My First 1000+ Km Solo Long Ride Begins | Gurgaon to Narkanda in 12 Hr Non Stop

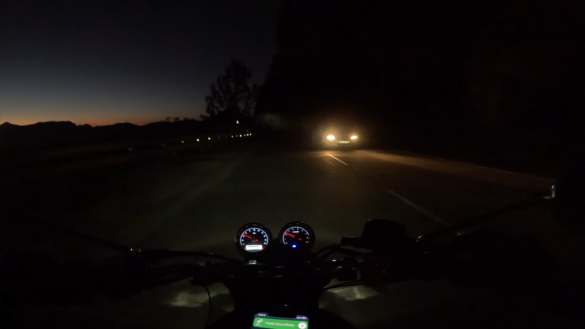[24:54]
अंधेरा हो चुका है, जिस चीज़ का डर था वो हो चुका है। सो अंधेरे में चलानी पड़ रही है और आप देख सकते हो कि यार अपने हेडलाइट में दम तो है नहीं, मिनिमल दिख रहा है।